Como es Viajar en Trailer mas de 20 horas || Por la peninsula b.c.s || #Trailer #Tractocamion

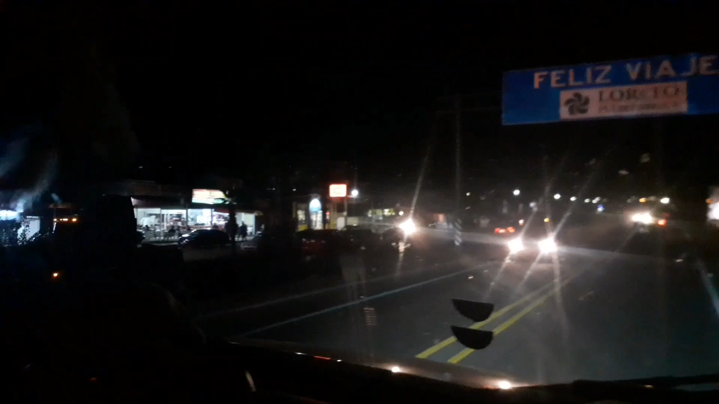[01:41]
Pasamos Loreto, me hemos enchilado. Estamos aquí en un punto de revisión militar.
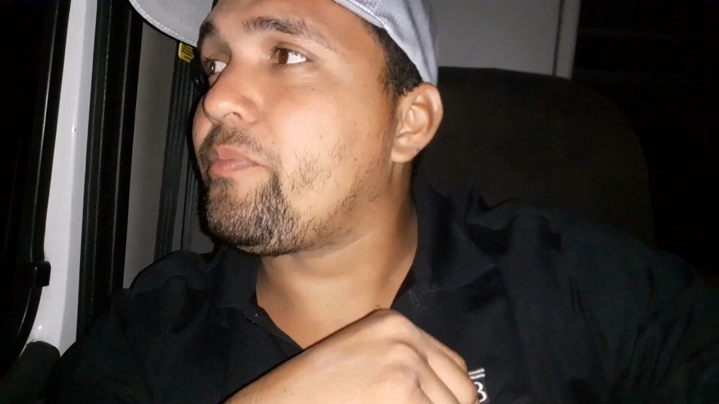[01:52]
Va a ser una revisión y pues vamos a proceder ahí. Aquí no vamos a poder grabar. Órale, pues, amigo, pues aquí estamos. Ya casi llegamos.
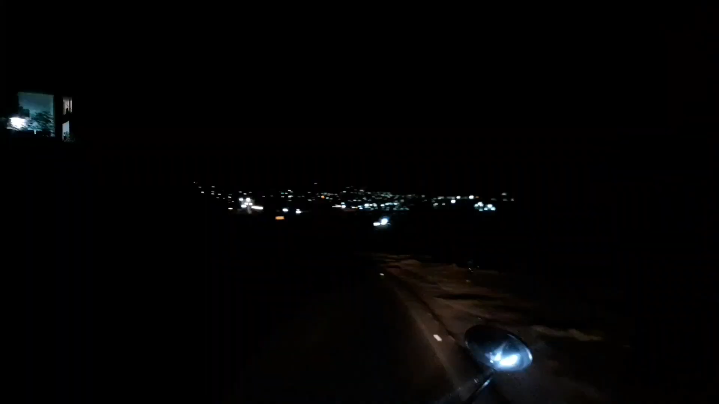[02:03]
Como eso de las 10:30 de la noche, aproximadamente íbamos pasando ya lo que era Loreto, amigos, directos a Cachana.